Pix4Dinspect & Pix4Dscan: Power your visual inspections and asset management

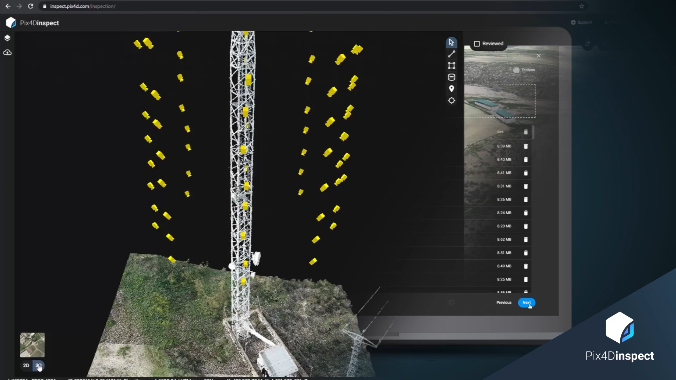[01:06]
After a successful mission, transform your data into highly accurate 3D models with PIX4D Inspect.
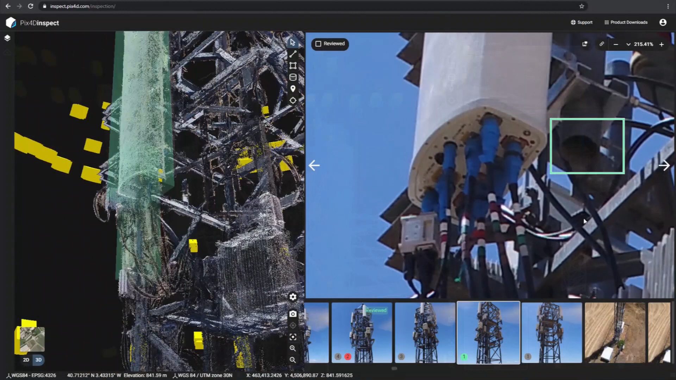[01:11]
Examine your asset with relevant and contextualized images and highlight, annotate, and categorize critical elements.
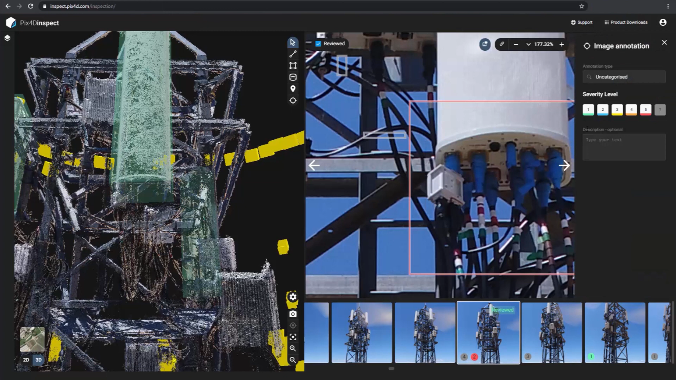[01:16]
Get measurements, image extraction,
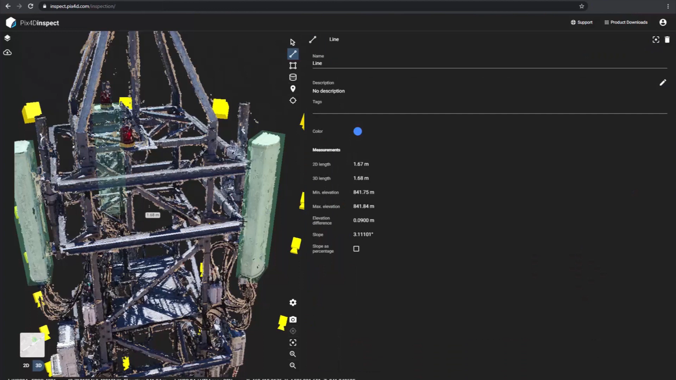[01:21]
and object recognition all automatically, thanks to dedicated AI algorithms.